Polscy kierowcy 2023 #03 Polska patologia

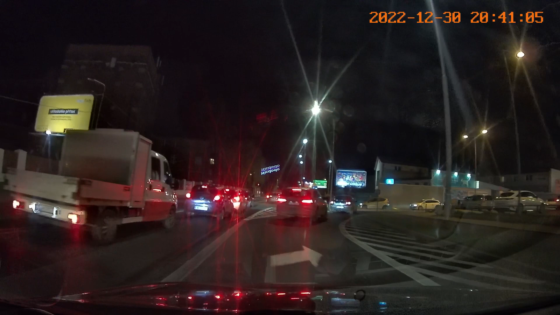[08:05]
Co wy wyprawiacie? Tu jest ja pier... On se skróty robi.